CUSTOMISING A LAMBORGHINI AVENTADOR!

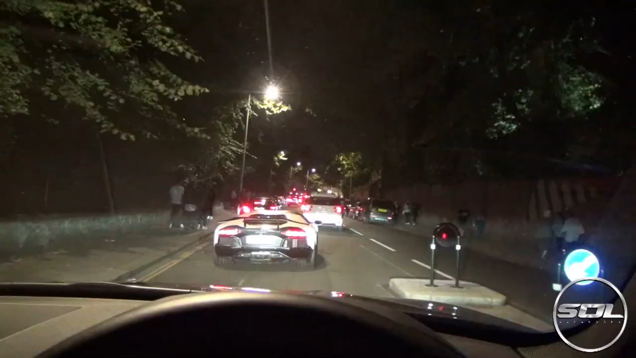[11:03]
Double Aventador combo. Oh wow. That is crazy.
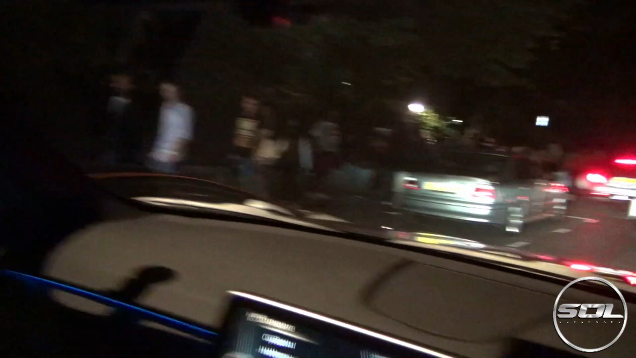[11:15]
There's so many cars here.
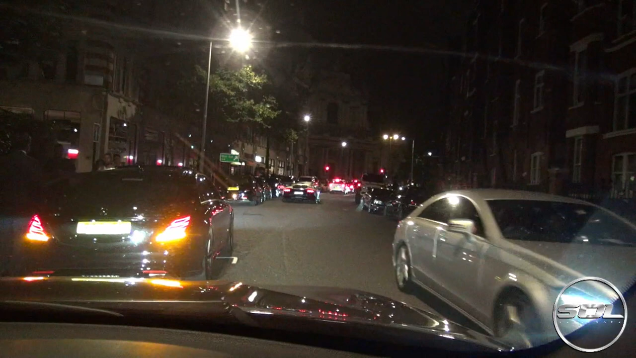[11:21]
This is insane. I like Kremis though. We've got another Aventador up here with a 458 Spyder. The Haman Mystere. Well I think this is where all the cars are.
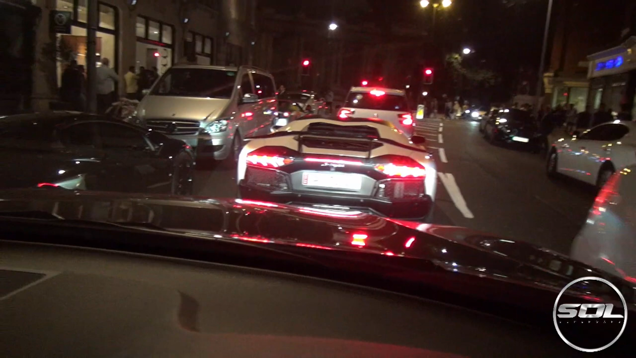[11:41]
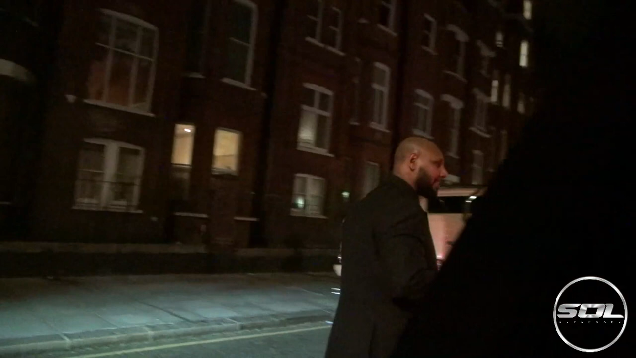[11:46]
6x6. Left.
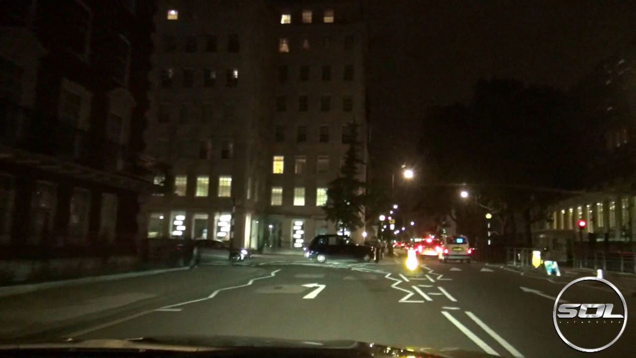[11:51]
There might be a LaFerrari. Normally it's here at this time if it's driving. Is it here?
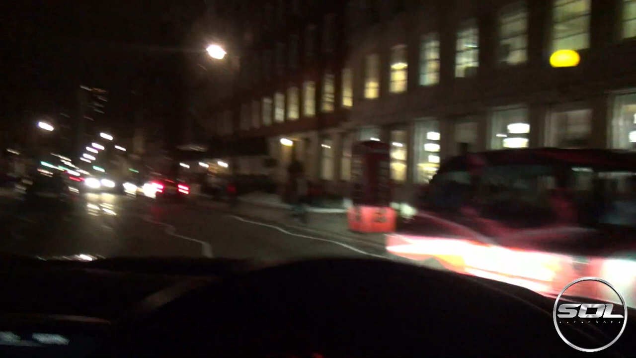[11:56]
I can't see it yet. Is it here? I can see something low but you can't because the camera doesn't go in that far. It is here. There's a Maserati. Ah and someone's found it. The photographer with a tripod has found the LaFerrari.